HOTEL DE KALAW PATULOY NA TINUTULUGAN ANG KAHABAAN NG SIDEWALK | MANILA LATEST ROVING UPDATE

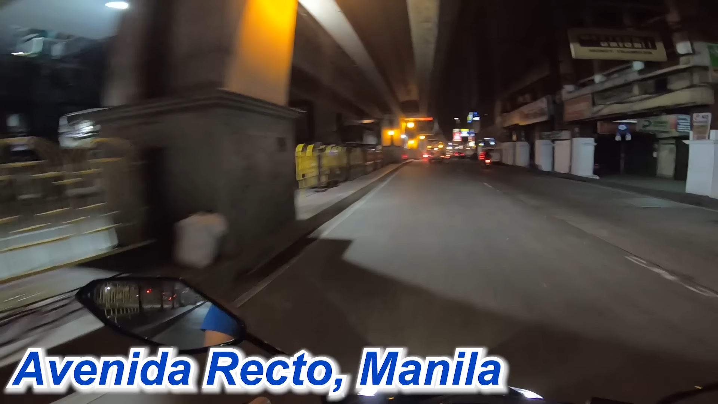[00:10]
dapat lang talaga sa kanila magbogbog nung nakahuli sila ng ating ano mga kababayan dito or mga tao dito, no? O Kanto by kanto, nilagyan nila ng mga bandan nila Kita nyo to, diba?
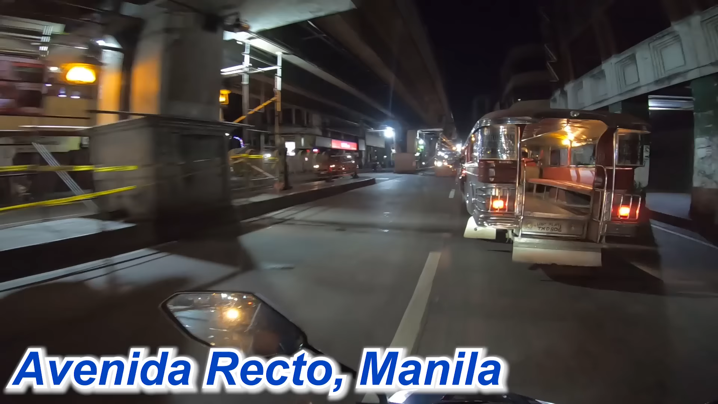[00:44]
para matulungan natin ang ating mayor na sa adekain niyang malinis At to be vibrant, again, ang Maynila Ilang araw or ilang gabi tayo nakakapag-vlog dito dati,
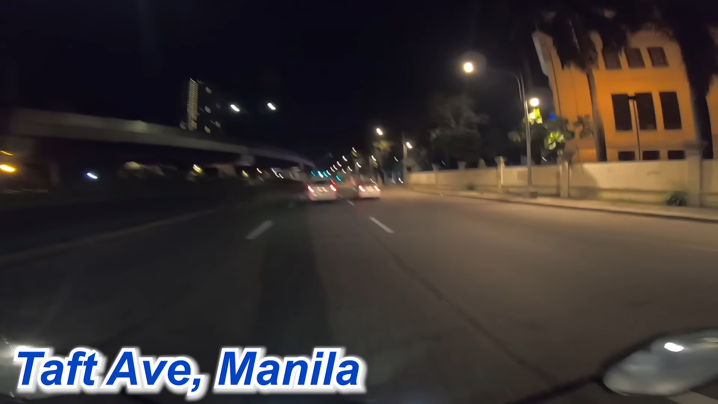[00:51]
na mabilim Pero tignan nyo naman ngayon Ito yung nakaraan video natin ni mayors ko natin Na live siya, na sabay-sabay si India niyang ilaw na yan Ngayon, titignan natin ngayon yung sidewalk ng alaw Kasi kung nagagawa nila matulog doon Kasi gabi, hindi sila pansinin Titignan natin sa ganitong panahon Na may ilaw at maliwanag Kung nagagawa pa ba nila matulog Doon sa sidewalk Sabi nga ng ating mayor
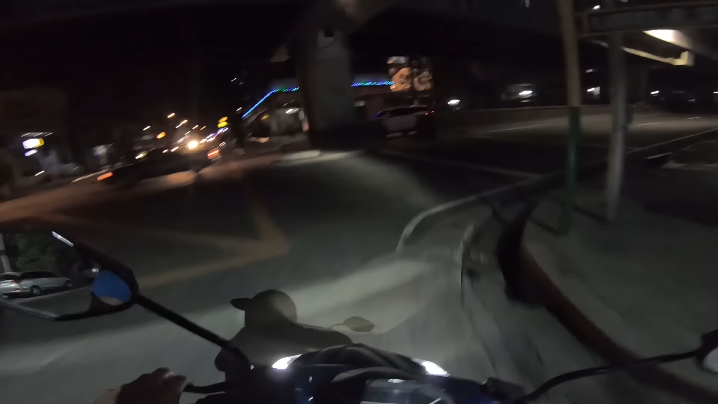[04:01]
At ilang minuto na rin na nakalipas Na bago ako lumabas ng bahay Rizal Avenue guys And as you can see Talagang napakalinis ng mga sidewalks natin dito Diba
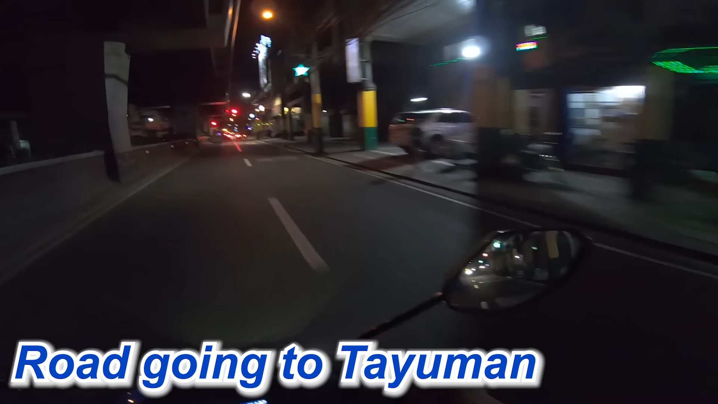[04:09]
O Talagang dito mong mapapatunayan Na hindi lang sa una ang ating mayor O yung ating mga tagapaglinis dito sa kalsada No
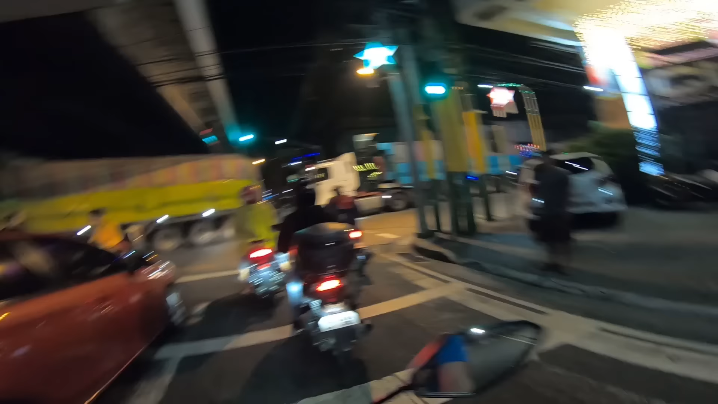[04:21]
And magsitingin-tingin tayo Dito ba si Lolo Walang helmet ha Parang matigas ulo ni Lolo ha
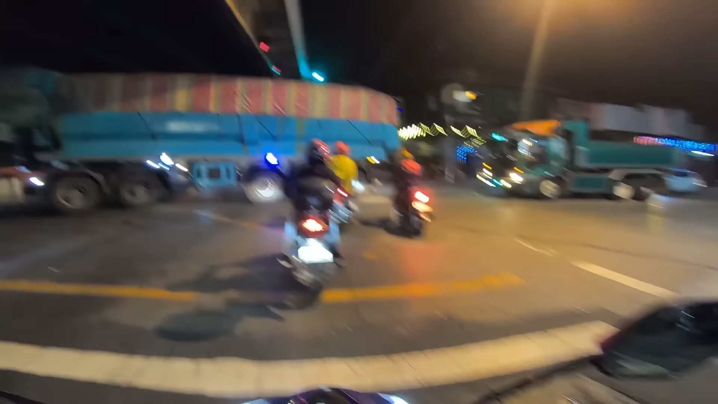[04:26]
O Pag red na red na Titigil na Mga truck pa naman kayo eh Okay guys Ito yung papunta ng Tayuman At kung makikita nyo Nang mabuti yung daanan Ang linis Diba Nakikita nyo yung mga poste ng LRT na yan Sa Avenida Echecheck natin Meron tayong video doon Diba Pinakita ko talaga nililinis na nila yung mga poste ng LRT doon Ngayon Dinumihan ng Panday Sining na
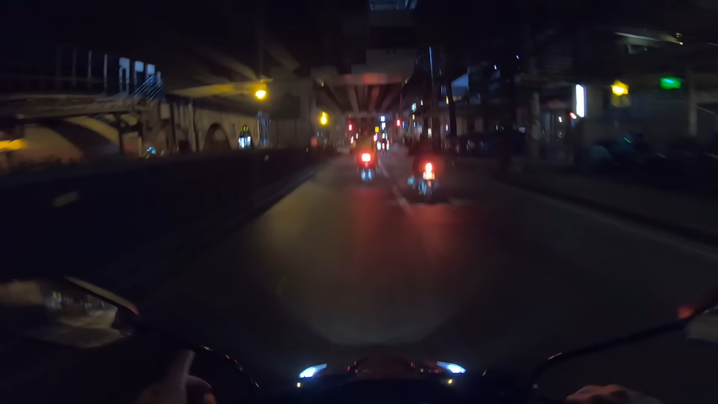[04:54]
naman At titignan natin Alam ko naman nakita nyo na Pero titignan natin ngayon Sa araw na to Kung nililinis na nga ba O kung nadagdagan pa nga ba Yung mga vandalism doon By the way Sa lahat nga pala naman Nag-subscribe sa akin Doon sa previous video natin E maraming maraming salamat po Sa O'titiwala nyo sa subscription nyo Sa channel ko no Para nga pala sa mga bago dyan My name is Janjereko Jacob 22 years old Living near Intondo, Manila Yan Alam ko marami sa inyo na Hindi pa gano'ng kakilala And
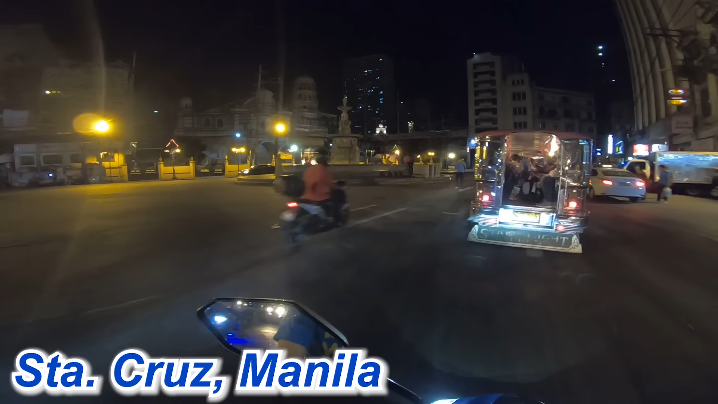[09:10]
Walang tambay na bata Or wala man lang Nagsosolvent Ayan oh
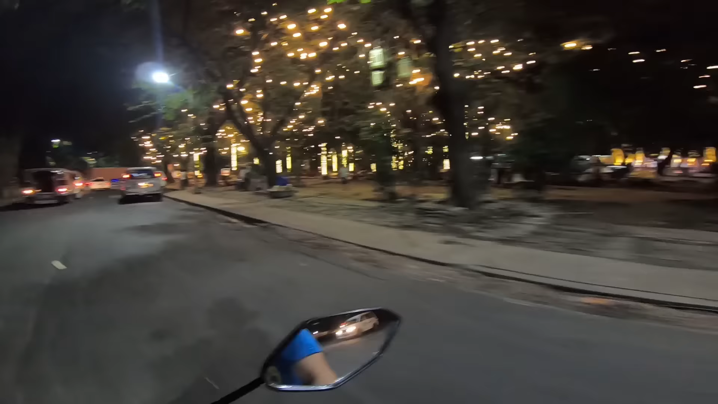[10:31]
Ito yung dating Marami rin tindahan Ito
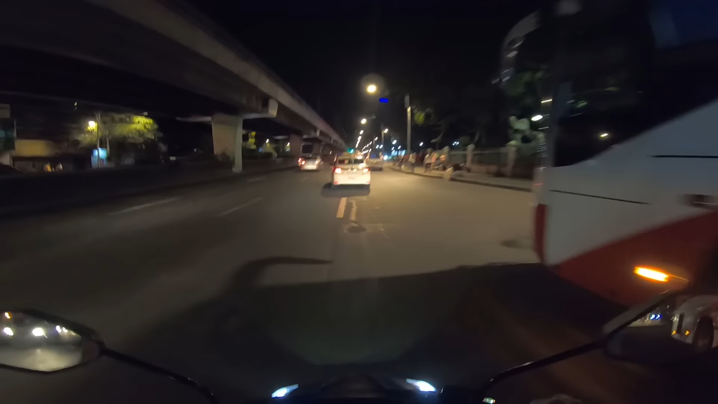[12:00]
So abot tayo Rizal Park guys And may mga bend doors Oo Diba Pero makikita nyo Ang linis Ngayon Titignan natin ngayon Yung sidewalk ng kalaw Kasi kung nagagawa nila Matulog doon Kasi gabi Hindi sila pansinin Titignan natin Sa ganitong panahon Na may ilaw at maliwanag Kung nagagawa pa ba nila Matulog Doon sa sidewalk Ah Dito pa lang May natutulog na Nakakaawa man Dahil matatanda
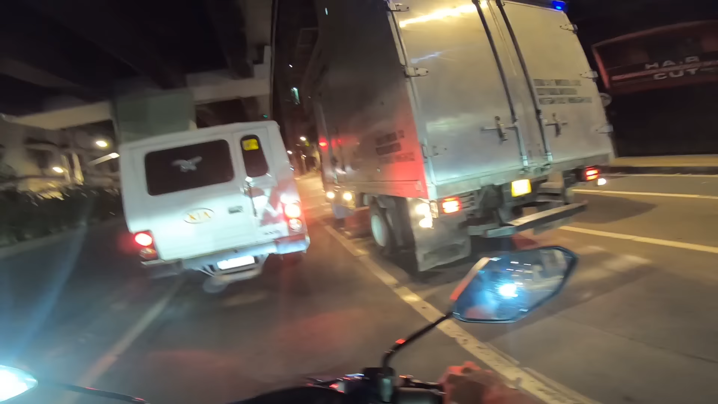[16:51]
dito Wala kang matatakbuang tulong guys Kasi Gagalitong oras ha 11.48 Pero yung daanan Or yung sidewalks Wala kang na humakitang Naglalaka dito Kaya kapag hinhold up ka Talagang ibibigay mo na lang Yung gamit mo Kung sino man yun Ang hold up sa'yo no Philippine Women's University guys Para sa mga nag-aaral dyan At para sa mga mommies Na nakapag-aaral dyan Yan Shout out sa inyo And we are now going to Pedro Hill Or Paco Manila guys Kasi Matagal-tagal na rin natin to Bago ulit napuntahan
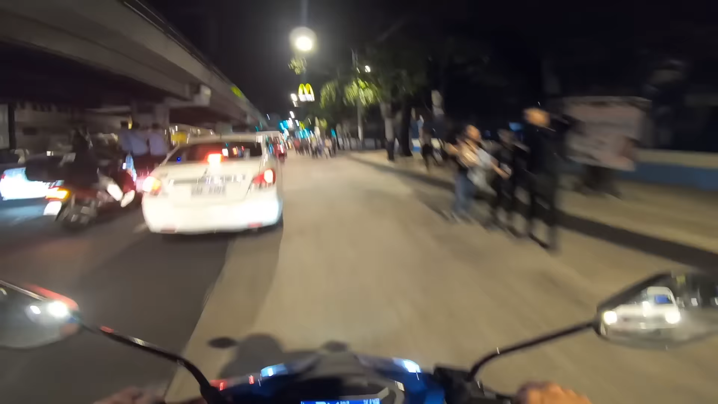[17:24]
So titignan natin Kung ano nga Wow Dami pa nagihintay na Pasahero Ayan Sila siguro yung Mga Ah tama Mga empleyado guys Wow Talagang Medyo Rush hour pa Sa ganitong lugar dito No By the way guys Itong pinasukan natin Ito Dati Hindi na ho Kayo makakapasok dito Gaano Jeep na lang Talaga Makakapasok dito Kasi itong boat lanes na to Actually
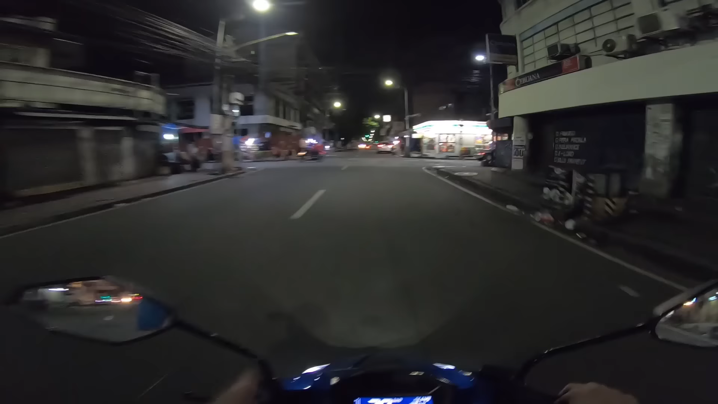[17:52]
one way lang to eh Pero yan Parehas na lane na yan Sarado ho Ng mga vendors yan Pakita nyo naman ngayon Diba Ang luwag na Up Apo tayo Napit na tayo guys Sa May Paco Market Which is kilala rin siya Para sa overpopulated na vendors Pero Titignan natin ah Kung anong itsura ngayon
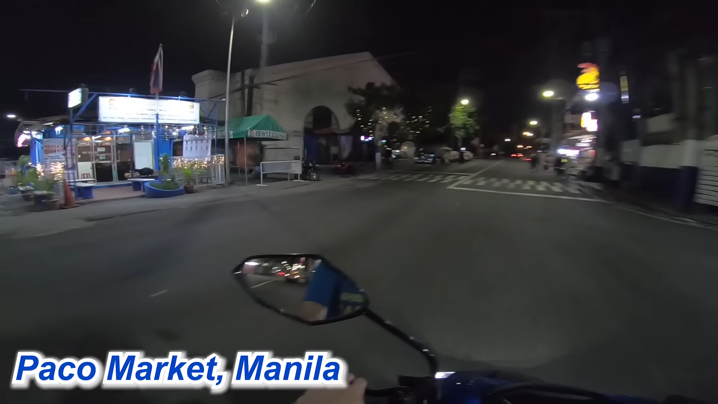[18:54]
Para sa mga nakakapanood sa akin dyan O Na alam tong Paco Market Comment down below Kung anong itsura neto Nung dinatnan nyo noon O bago nyo iwanan Tung Paco Market no Anluwag guys Nakakatuwa O May mga garbage collectors din dito Diba Ganyan sila kaagap Ngayon dito sa Maynila
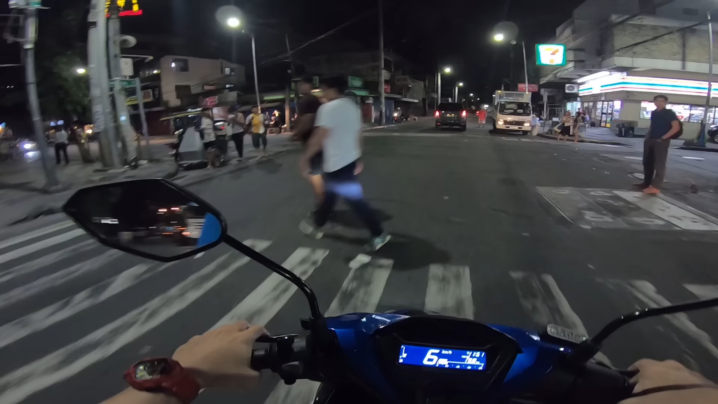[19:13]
Itong simbahan na to guys Kilala to As marami din vendor Kaliwat kanan Paco Catholic Church to guys ha Pero tingnan nyo naman ngayon Naabutan ko to sa panahon na Literal may nagkakatay Nang baboy dito
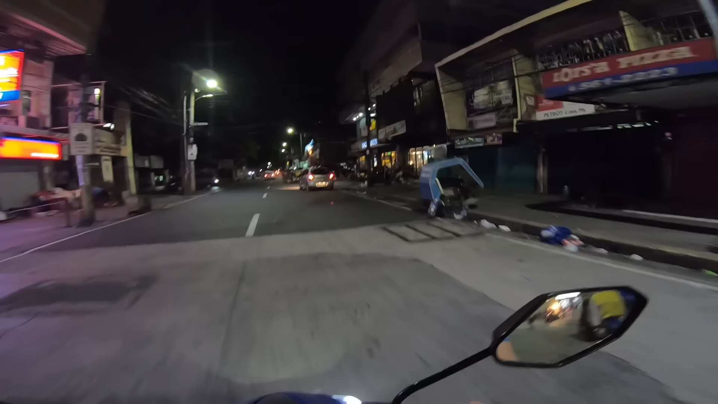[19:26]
sa harapan ng McDonald's Na harap mismo ng simbahan Nang Paco Catholic Church Pero look at now guys
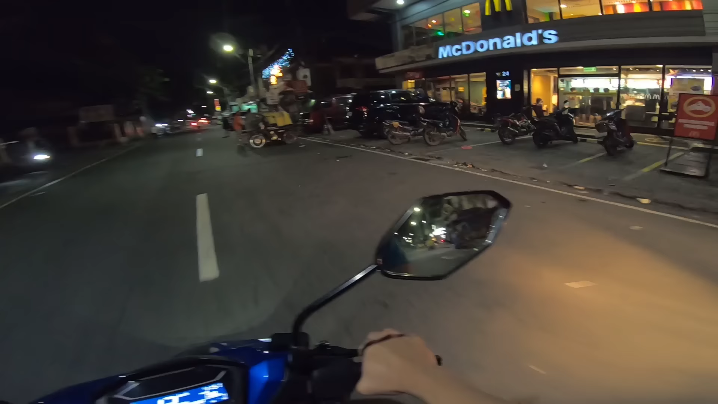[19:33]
Malinis Wala nang vendor Dati may Sa gabi Street foods yan Sa umaga Mga damit Sa gabi naman Literal na nagtatransform Into a wet market As palengke guys O Ngayon nakaayos na sila Diba Okay guys Dapat pa uwi na tayo From
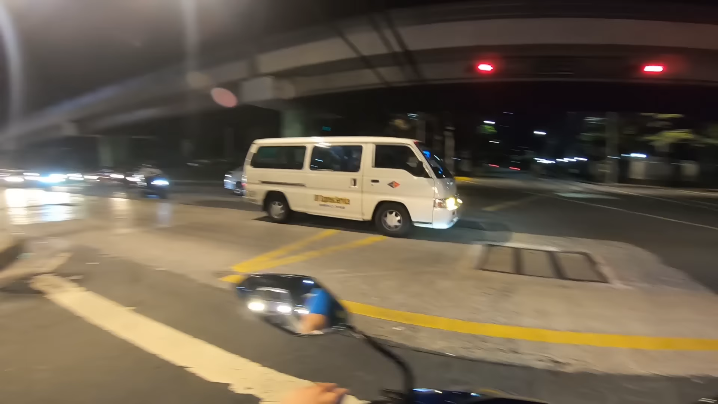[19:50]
Pedro Hill Eh dahil sa mahal ko kayo Mga ka-J channel ko At medyo eh Unsatisfied pa ako Sa pag-iikot natin I-dediretso na natin to Doon sa May Vito Cruz Kung saan nagkaganap Ang ating Sea Games Dito sa Pilipinas